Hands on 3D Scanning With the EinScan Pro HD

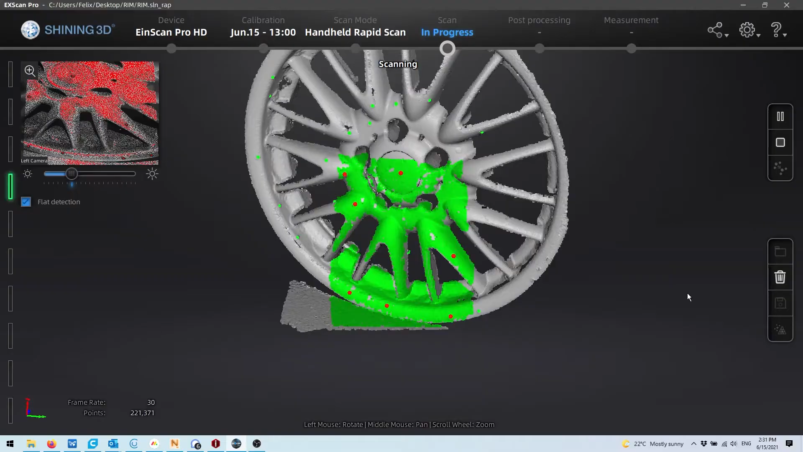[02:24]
It creates a pretty sparse point cloud data and the accuracy isn't as great, but overall you can scan faster and get a good impression of your object.
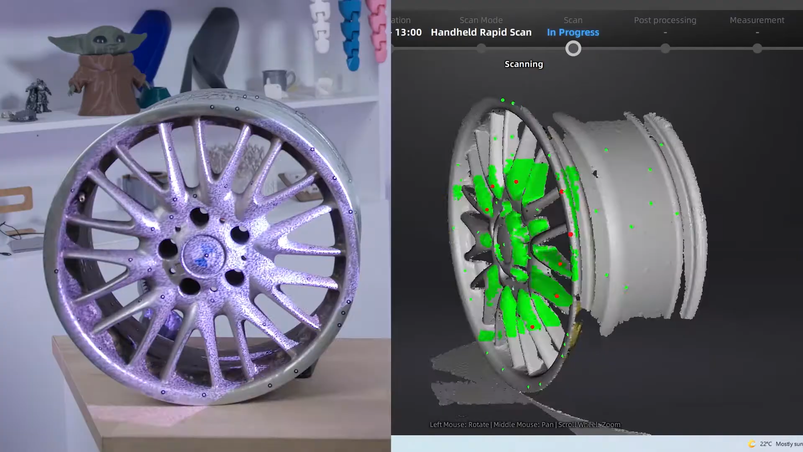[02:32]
If you're gonna reverse engineer the part anyway, or just need some rough dimensions, this is the mode you want to be using.